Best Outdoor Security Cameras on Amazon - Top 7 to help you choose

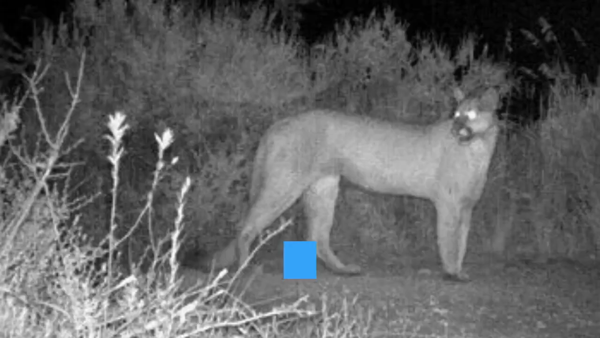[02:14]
And they are night vision capable, thus providing 24-hour security.
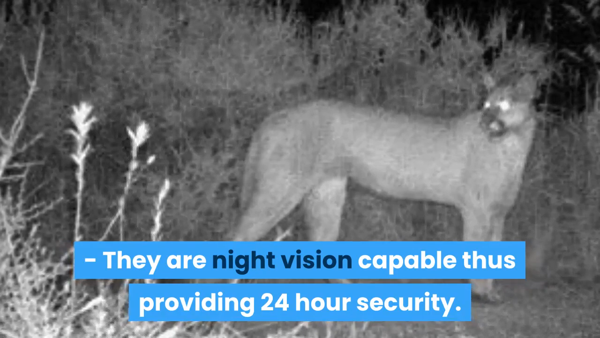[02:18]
So now that we've summarised the benefits and the basic standards,